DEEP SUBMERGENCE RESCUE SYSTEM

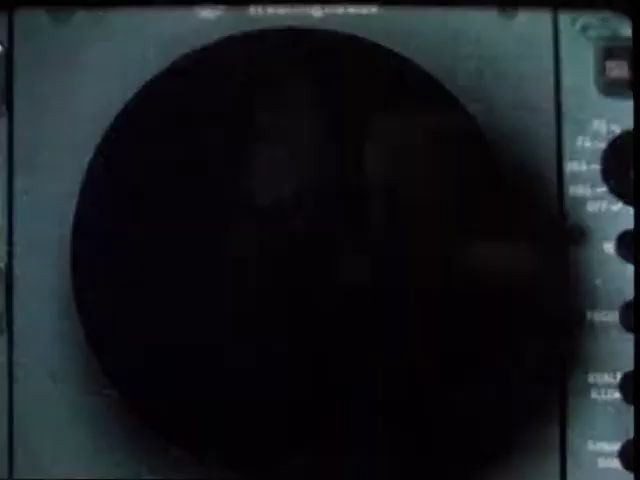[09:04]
Sonars are used to locate the dis-sub by watching for returns from the submarine's sail or hull.
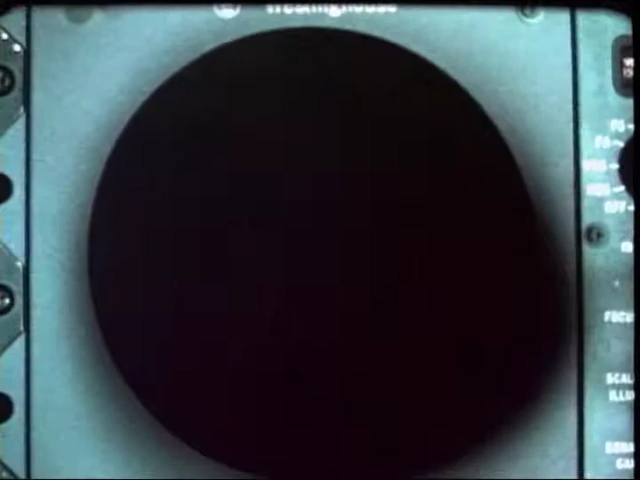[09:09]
Directional listening hydrophones may be used to listen for sounds from the bottomed submarine.